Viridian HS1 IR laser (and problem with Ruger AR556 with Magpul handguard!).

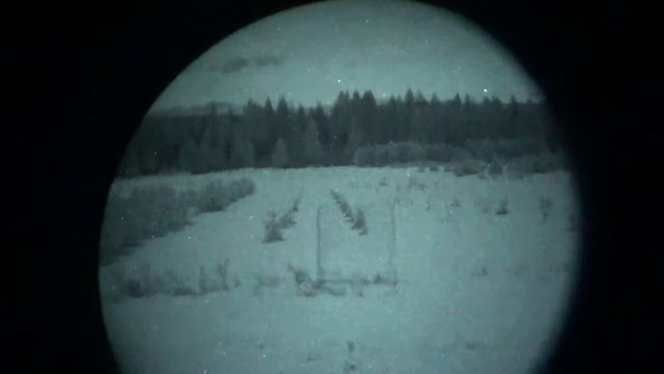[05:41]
Um, there is no moon out. There's no illumination. Let me tilt back so you can catch the stars there.
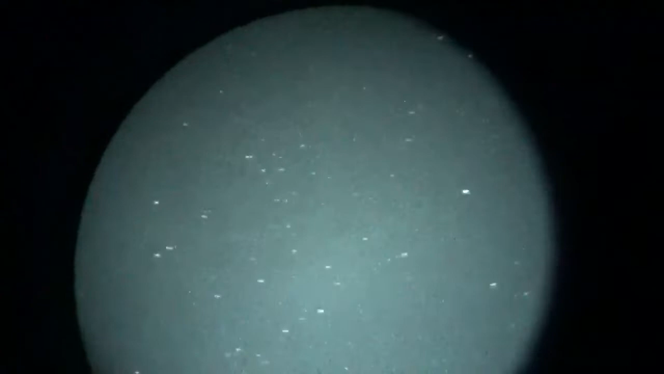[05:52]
And, uh, Gen 3's definitely amaze me when it comes to the stars.
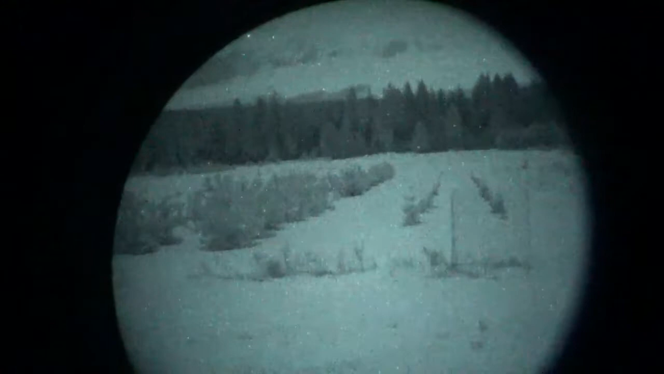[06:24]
Seems to be about where you lose it. Alright, and that's with half the laser being blocked.
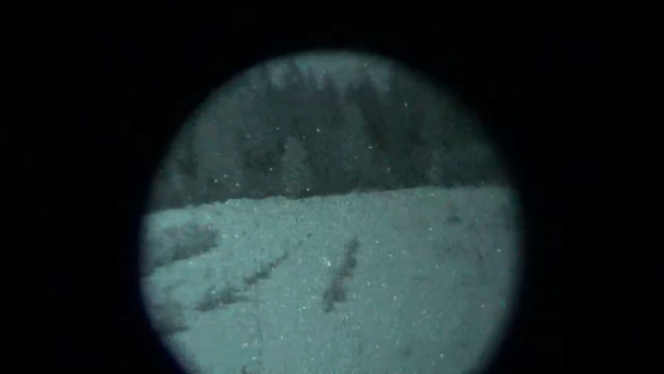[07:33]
There we go. Damn, that is crystal freaking clear all the way out there. So, that is 300 yards. This is an IR laser only.
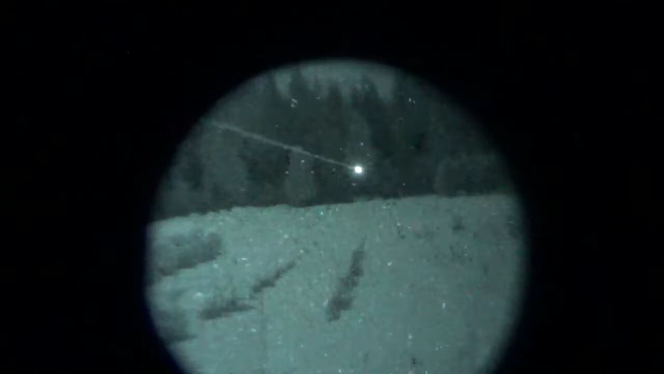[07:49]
That is 300 yards out there that this laser is tapping those trees. Man, that is just clear as a bell through the night vision. Wow. So, this is a private road in the middle of nowhere, in the middle of the night.
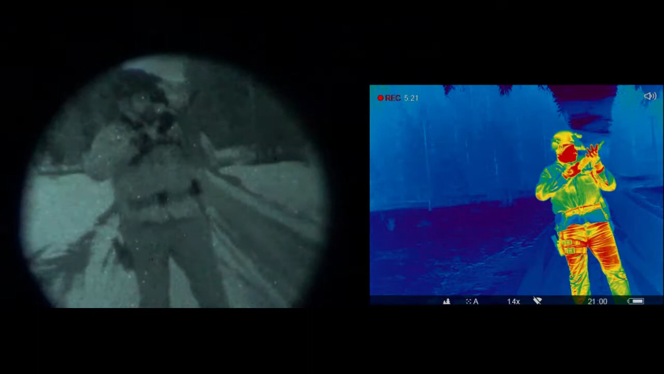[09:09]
Um... I'm impressed. I've... I've used a couple of different IR lasers. Um... And, uh...
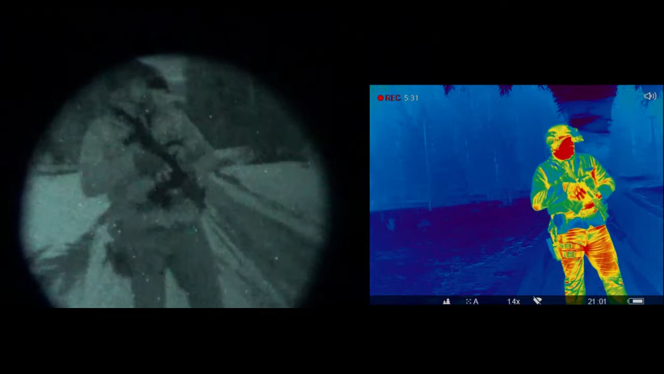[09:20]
Blooming... It's kind of an issue. Especially on the Gen 2 unit. Um... Gen 3... Seems to do a little bit better for whatever reason. Um... But, uh... Yeah. Blooming was an issue. With quite a few. Um... It, uh... Get pretty diffuse. And, uh... The dot would be... Like, dinner plate size.
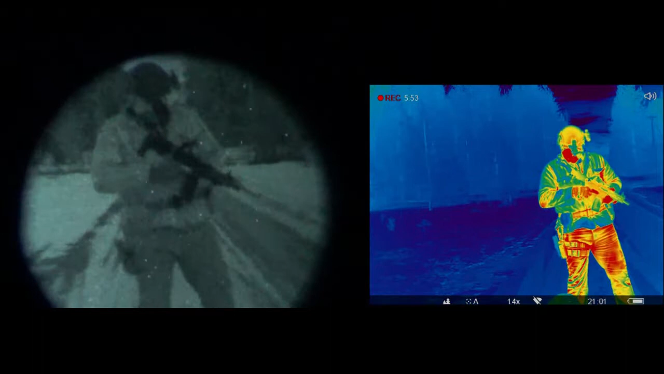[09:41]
So... To see how... Crystal clear.
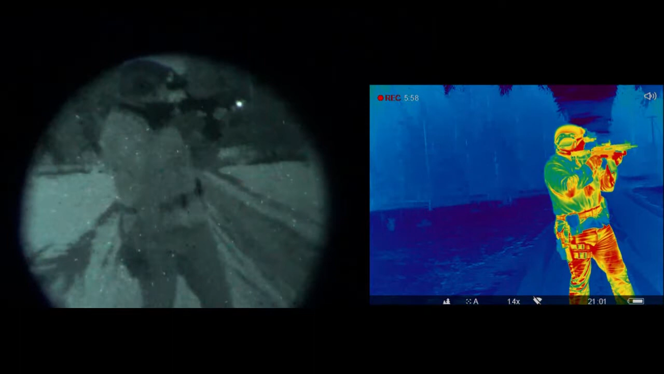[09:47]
And pinpoint. This remains. All the way out there.